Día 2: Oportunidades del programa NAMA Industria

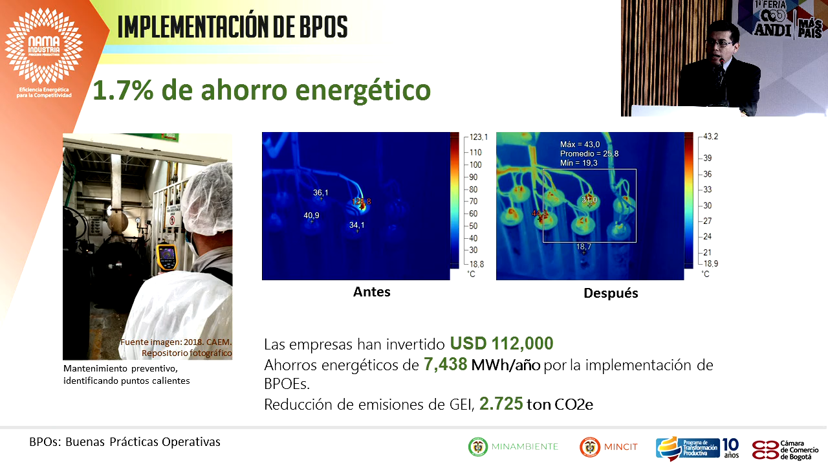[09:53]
no solo energía eléctrica, también tenemos carbón, gas natural, GLP. Y esto a su vez, como estamos hablando del tema de emisiones, 2.725 de toneladas de CO2 reducidas al 31 de agosto del 2018.